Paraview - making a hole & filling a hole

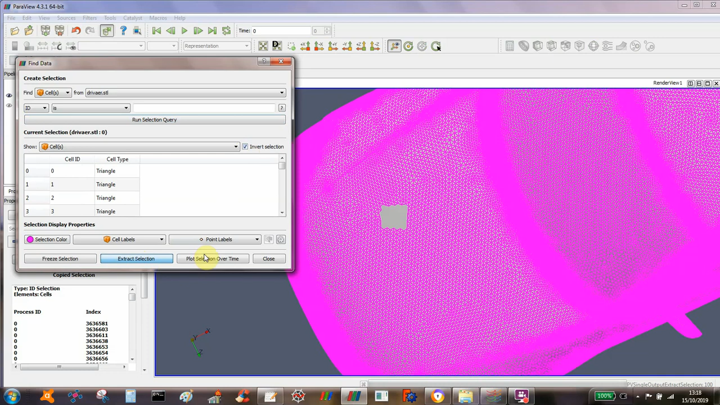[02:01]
Close that, and then I've got geometry of the hole in it.
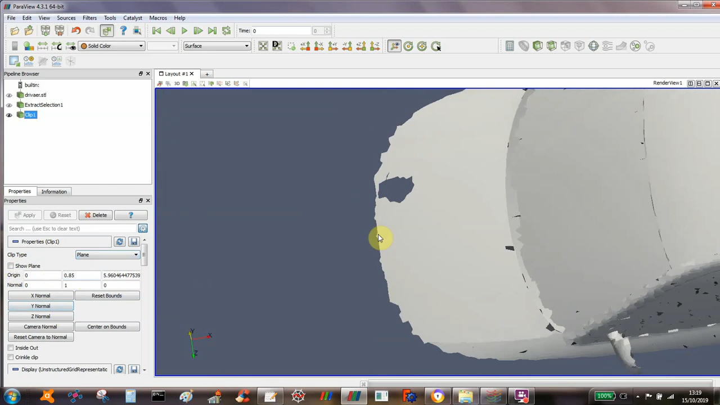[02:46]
so I'm just looking at the hole itself.